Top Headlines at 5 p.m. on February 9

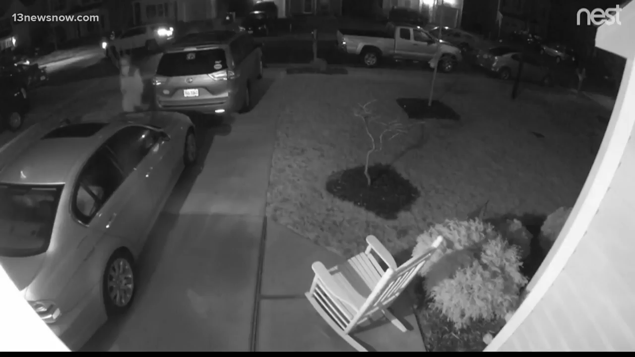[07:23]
Officers say this person stole from several unlocked cars in Michelle's Point, Rolling Woods and Whitehall. It happened overnight Sunday. Police say they're hoping you recognize the suspect and if you do call the crime line at 1 888 lock you up tonight hundreds of men and women are heading to Europe and the Middle East for a six month deployment on the USS Oak Hill.